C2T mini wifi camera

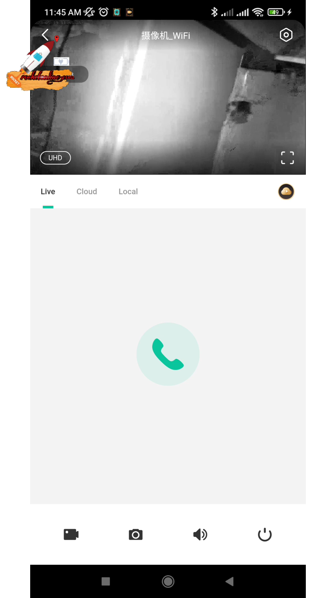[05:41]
ော့မှောင်တဲ့ချိန်မှာဆိုလို့ရှိရင်ပွင့်ပါပဲ။ဒါကအခု night vision စမ်းပြပေးထားတာပါ။ညဘက
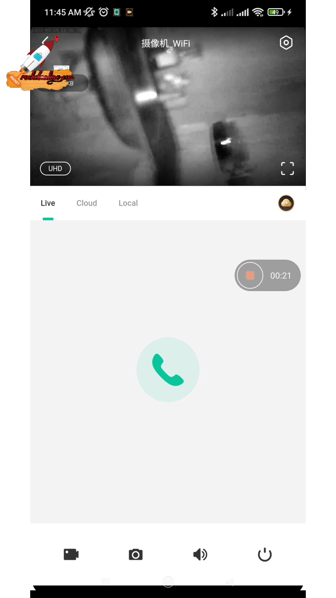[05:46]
်မှောင်နေတဲ့ချိန်လုံးဝမှောင်နေတဲ့ချိန်မှာရိပ်ပြပေးထားတာဖြစ်ပါတယ်။
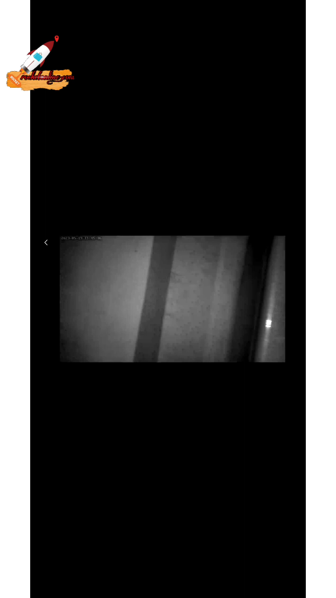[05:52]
night vision မှာတော့ color ကတော့သူကအဖြူအမဲနဲ့ပဲထွက်ပါမယ